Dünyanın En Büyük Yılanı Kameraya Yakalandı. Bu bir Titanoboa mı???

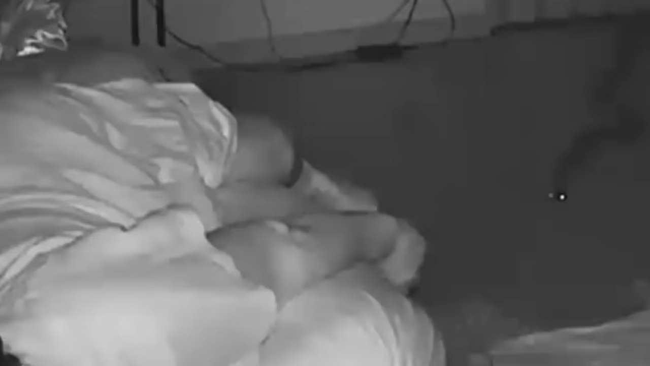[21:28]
Davetsiz misafir Bu piton selam vermek için yaşlı bir Taylandlı kadının evine girdi.
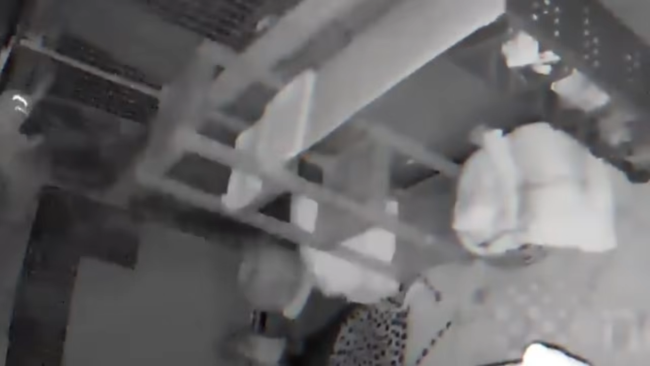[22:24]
En azından bu videodaki 3 kedinin hayatını bu şekilde tanımlayabiliriz. Bu videonun çekildiği gün başlarına değişik bir şey geldi.
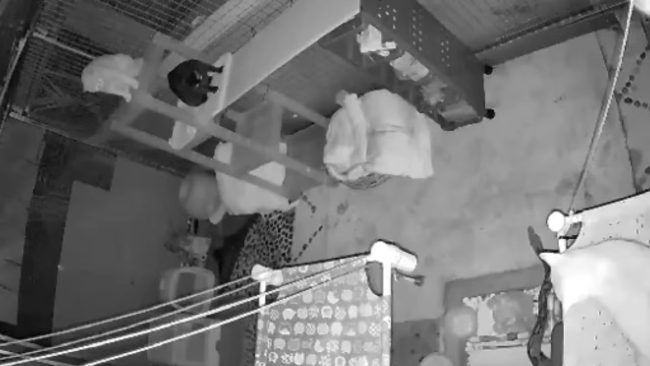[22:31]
Aç bir piton yavru kedilerin bölgesine girdi. Belli ki bu şirinlerden en az birini yemeye niyetliydi ama kedilerin de kolay lokma olmaya niyeti yoktu. Hemen zıplayıp daha iyi bir pozisyon seçtikten sonra donup kaldılar ve pitonun nasıl davranacağını görmek için dikkatle izlediler. Yılan içeri girdi, avını gözüne kestirdi ve ona doğru sürünmeye başladı. O anda kedilerden biri cesaretini topladı ve tıpkı bir ninja gibi yılanın üzerine atladı.
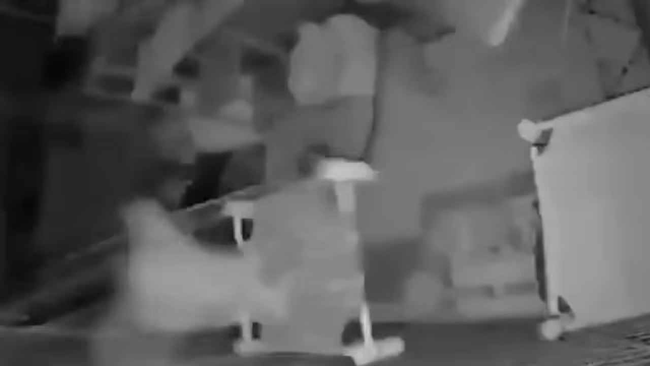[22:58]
Ya bu cesur davranış ya da sürekli aldığı darbeler ve duyduğu tıslamalar yılanın kafasını karıştırdı ve ne yapacağını şaşırdı.
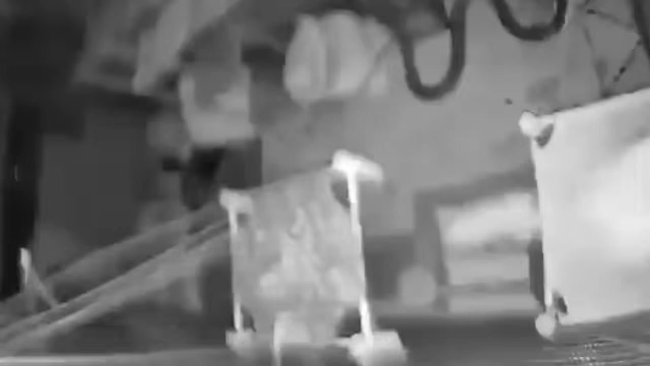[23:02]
Kediler yaygara koparıp raftan rafa atlamaya ve
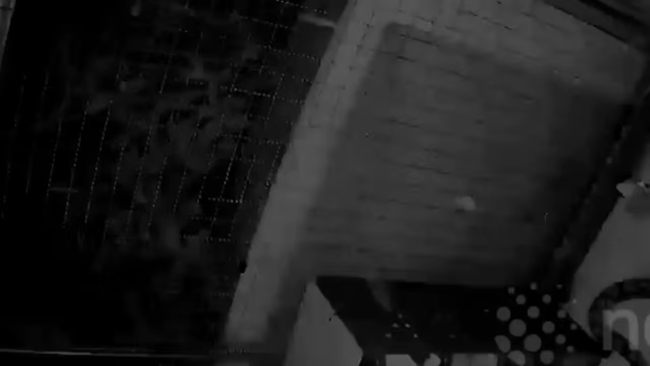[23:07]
ortalığı alt üst etmeye devam ederken yılan olduğu yerde donup kaldı.